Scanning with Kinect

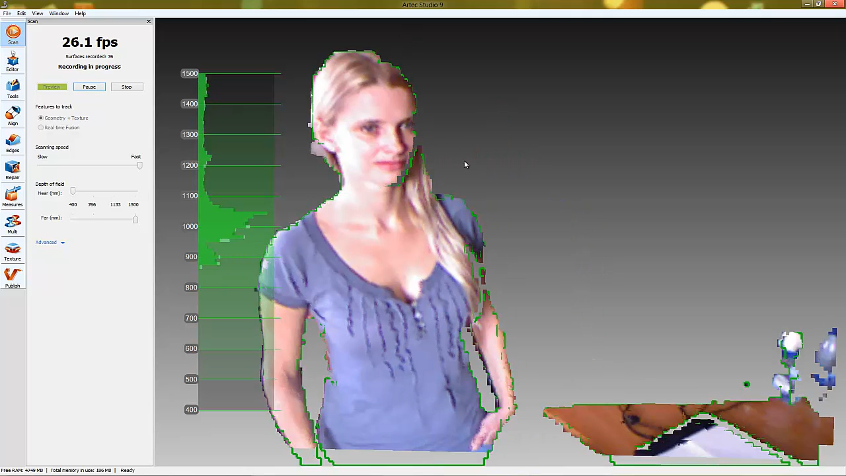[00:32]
All scanned data will be saved in the workspace panel.
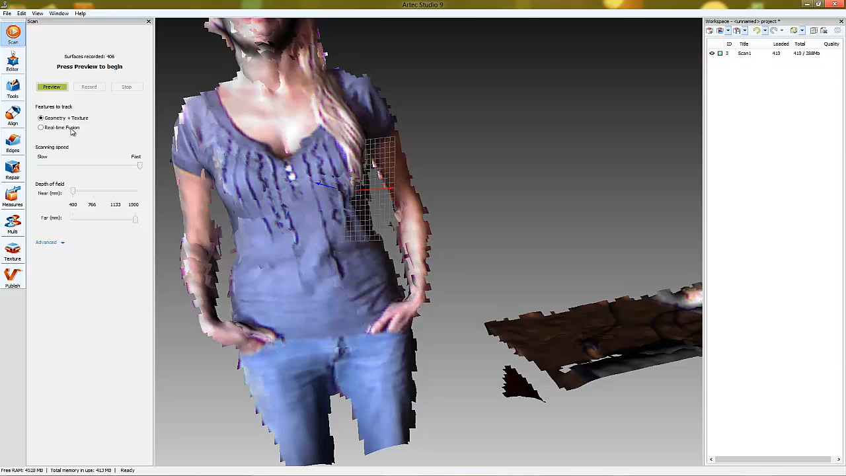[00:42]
Real-time Fusion aligns the frames using 3D geometry only and the model gets constructed in real-time.
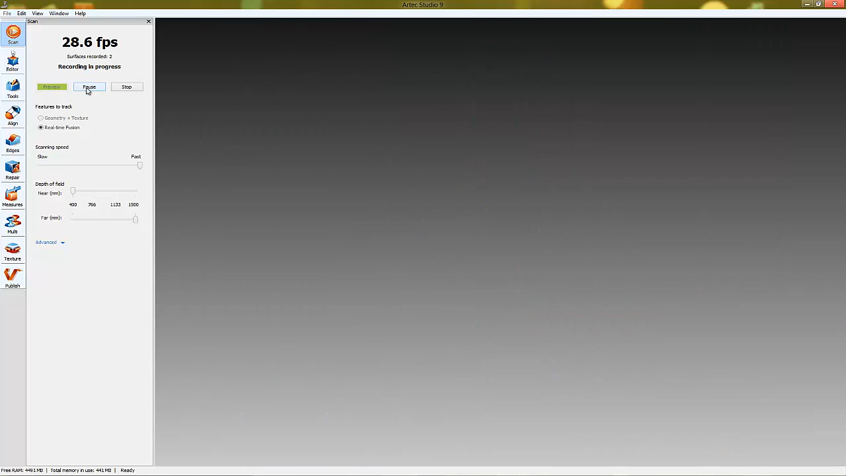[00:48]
This scanning mode requires NVIDIA graphics card with OpenCL version of at least 1.1.
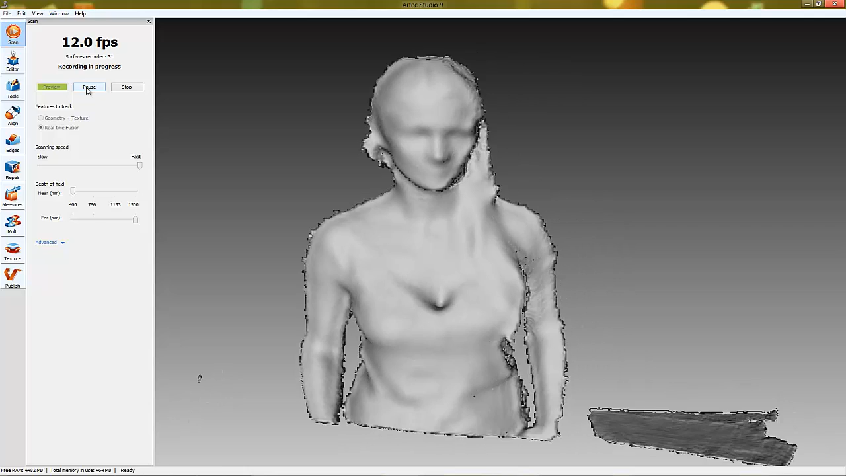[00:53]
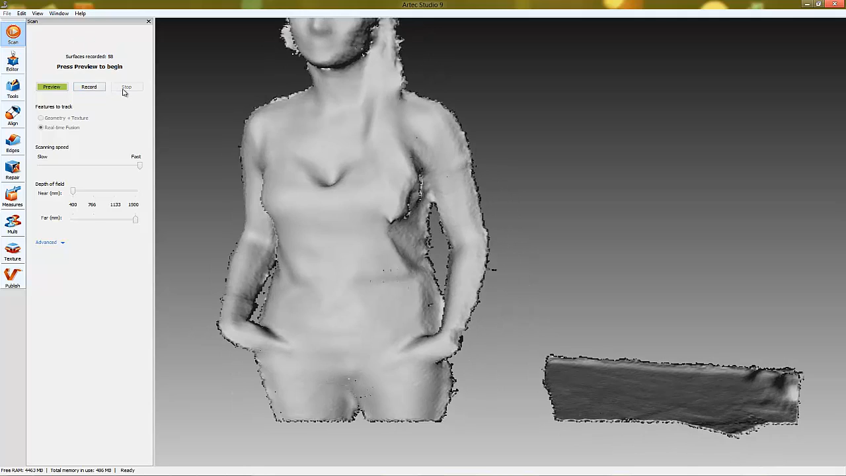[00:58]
The result of this algorithm is two scans. The Fusion and the scan itself.